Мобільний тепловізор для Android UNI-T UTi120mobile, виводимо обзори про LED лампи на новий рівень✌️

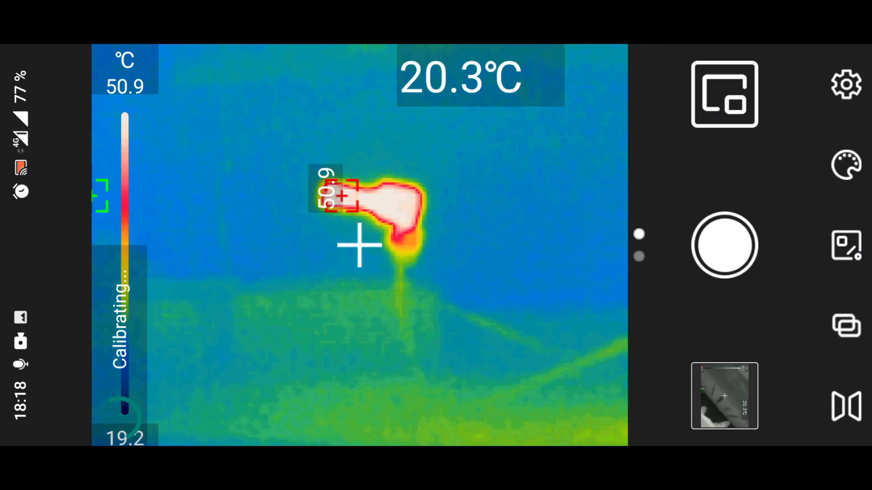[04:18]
On screen: spot 20.3°C, scale bottom 19.2°C
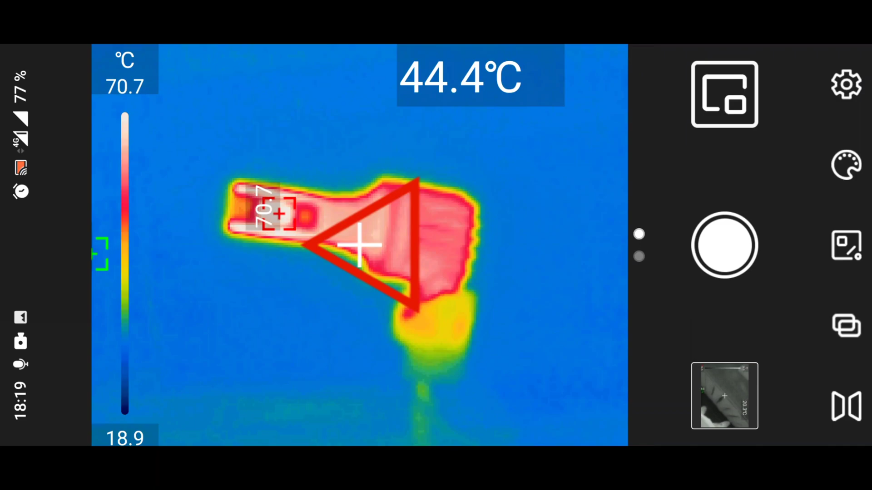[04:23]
On screen: spot 44.4°C, scale top 70.7°C, scale bottom 18.9°C
Потрібно зберігати відстань, ту, яку в опціях я настроїв. Тут приблизно на 72 градуси. До 80 градусів це абсолютно нормальна робоча температура світлодіода. Якщо вже буде більше, там 85-90-100 градусів,
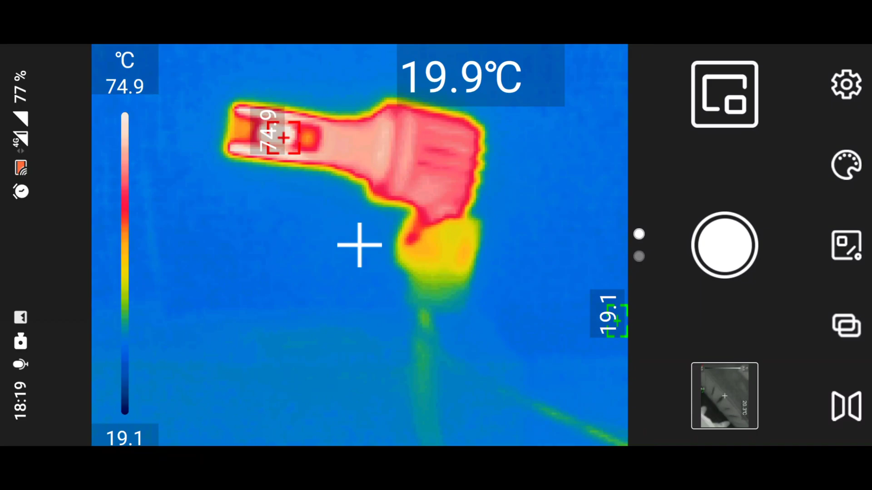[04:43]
On screen: spot 19.9°C, scale top 74.9°C, scale bottom 19.1°C
то така лампа довго працювати точно не буде.
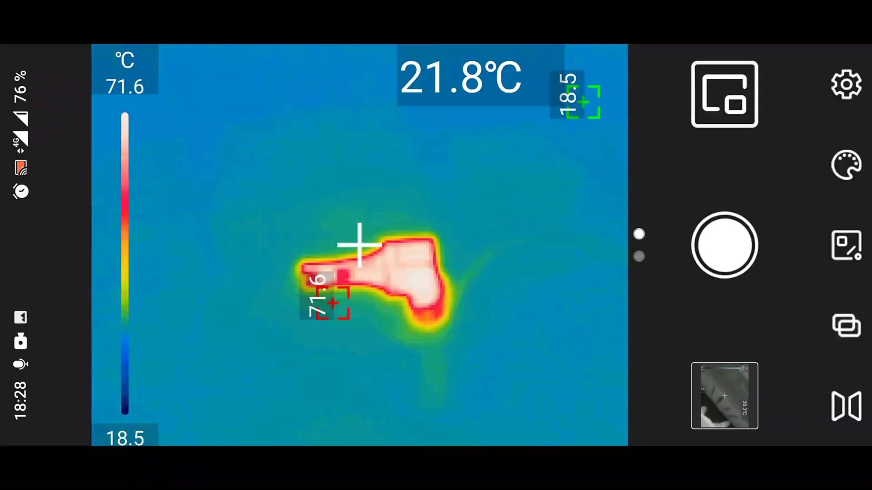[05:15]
On screen: spot 21.8°C, scale top 71.6°C, scale bottom 18.5°C
Фіксуємось на точці. І дивимося, що у нас на діодах. От я на край стола виставив. Ну, чіп 90 градусів точно там є. Тому що ось 22 сантиметра, ось там 88. І це у нас температура не в фарі. В фарі в закритій буде ще більше. Тому ці лампи я використовую в основному в туманки.
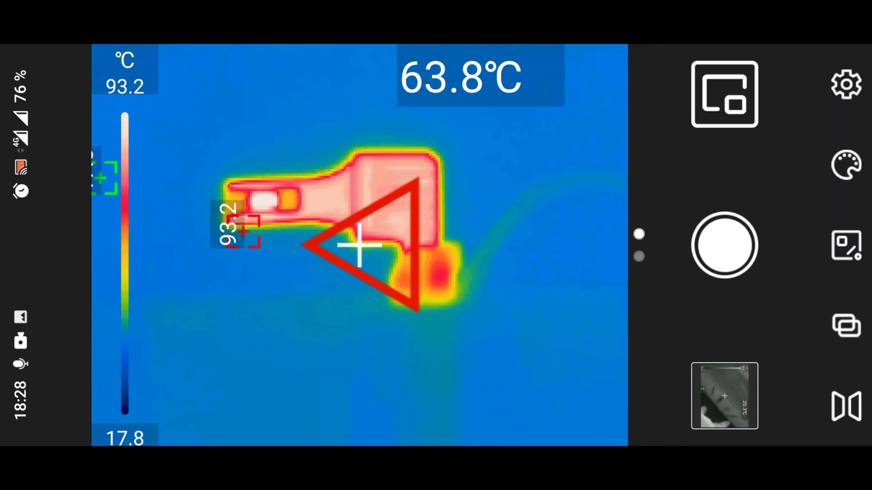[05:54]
On screen: spot 63.8°C, scale top 93.2°C, scale bottom 17.8°C
В дальньому вони слабенько світять, тому що навіть 20 ватт заявлених немає. Там 12 с половиною. Вот. Поэтому в дальньому вони слабенькі. В туманки там чисто підсвічувати я їх ставив. Вони ходять. Тому що радіатор, коли машина їде, обдувається. Вона не перегрівається. Миттєво. Ну, тобто дивіться. Ось 90 градусів цей є робоча температура. Це якщо ми берем температуру
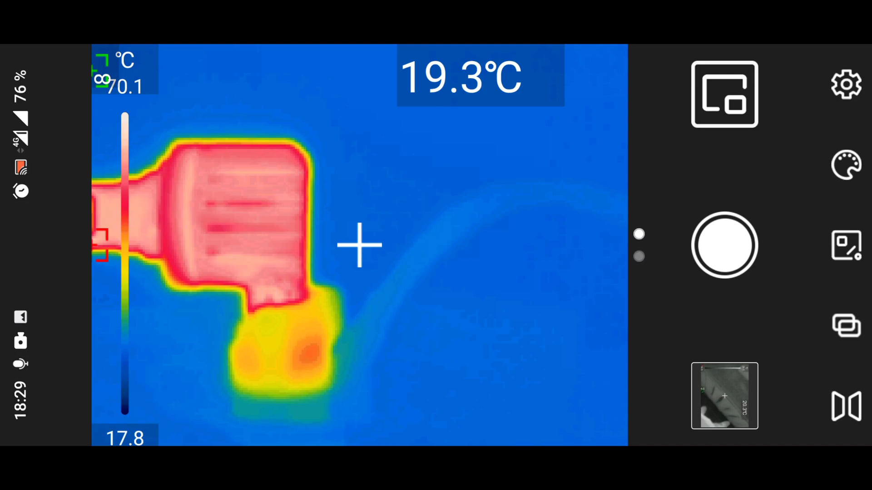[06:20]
On screen: spot 19.3°C, scale top 70.1°C, scale bottom 17.8°C
самого чіпа. Я навів на радіатор, щоб не попадало на сенсор чіп. От максимум у нас знайшло 70 градусів. Це радіатор біля роз'єма.
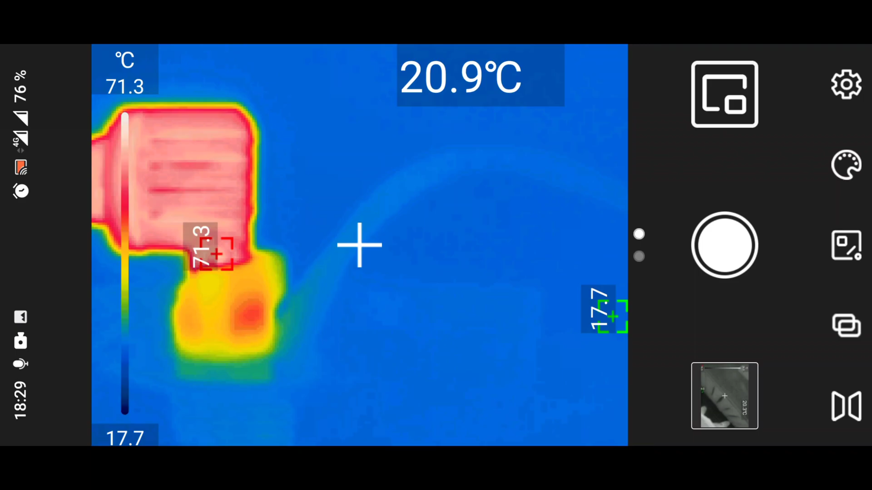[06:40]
On screen: spot 20.9°C, scale top 71.3°C, scale bottom 17.7°C
Але це, можливо, неправильно, тому що відстань неправильна. Тобто ось 20 сантиметрів, 90 градусів. Так. Тепер спробуємо включити
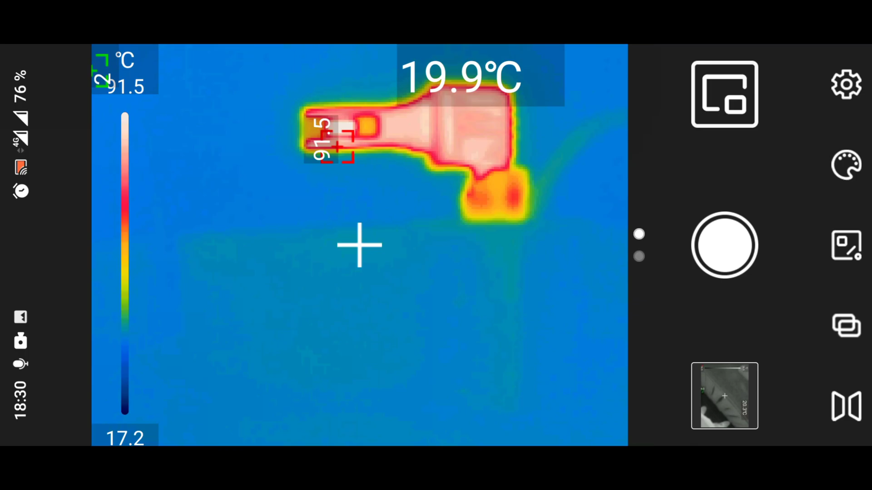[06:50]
On screen: spot 19.9°C, scale top 91.5°C
лампу з синіми оцими хвостами. Шоумі F1.
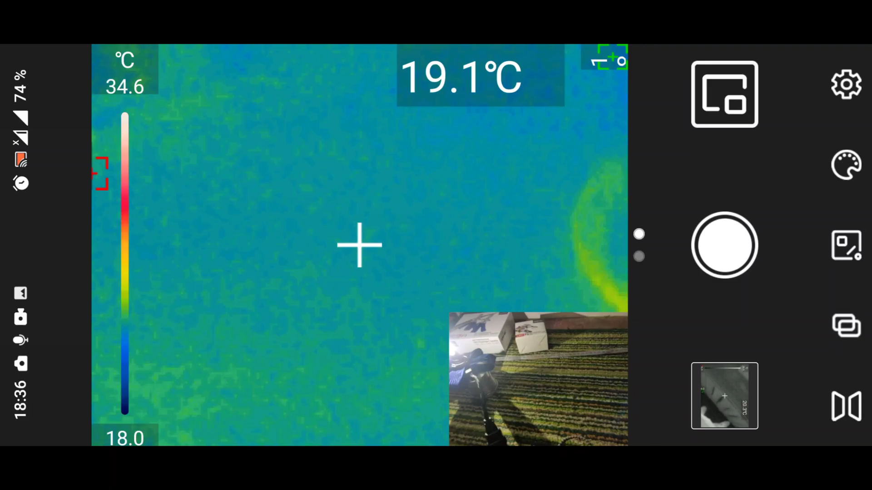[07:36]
On screen: spot 19.1°C, scale top 34.6°C, scale bottom 18.0°C
Ось 20 ватт. Споживає лампа, хоча заявка 30.
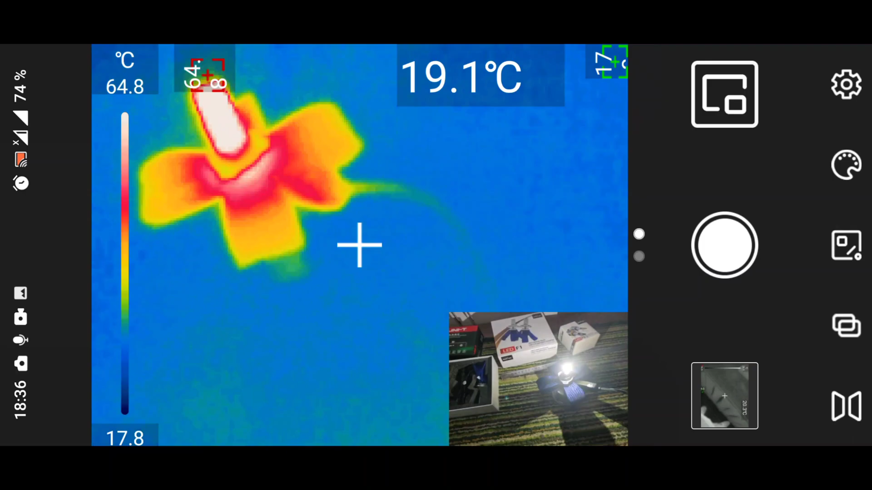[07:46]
On screen: spot 19.1°C, scale top 64.8°C, scale bottom 17.8°C
Ось так у нас виглядає лампа. Радіатор, драйвер.
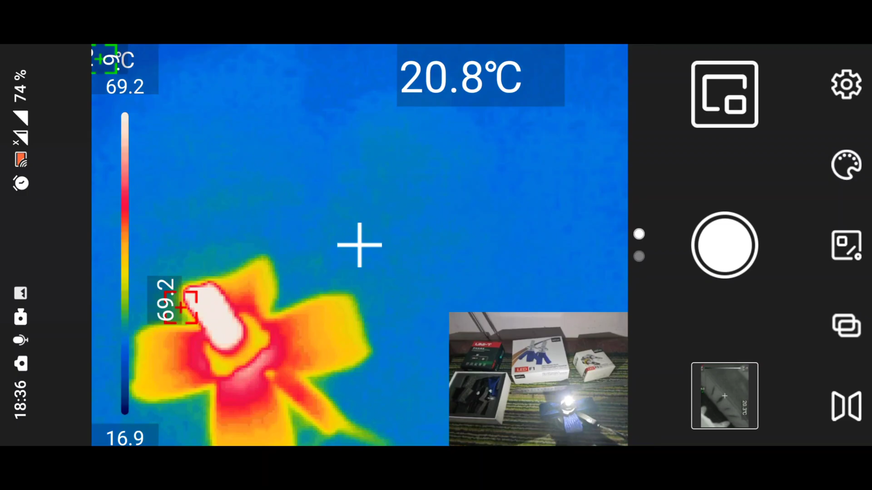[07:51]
On screen: spot 20.8°C
Це, можна сказати, ідеальні умови, тому що в фарі рідко, коли...